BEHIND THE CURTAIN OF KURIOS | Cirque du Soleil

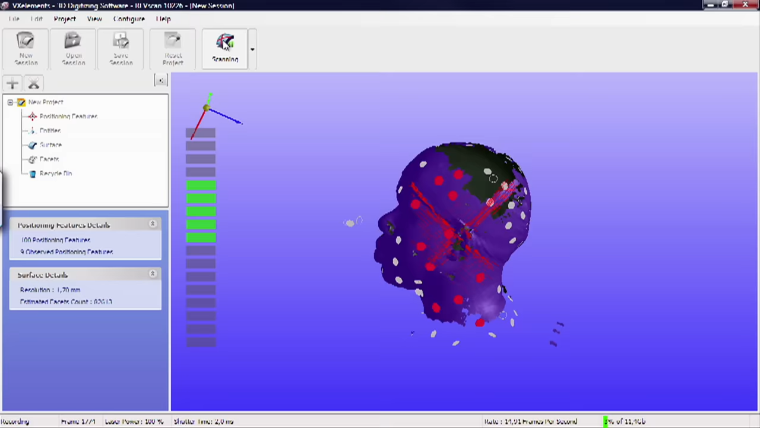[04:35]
so we can generate the measurements of the artist, but there's a lot that is still done by just a machine like that, or by hand, and you can feel that.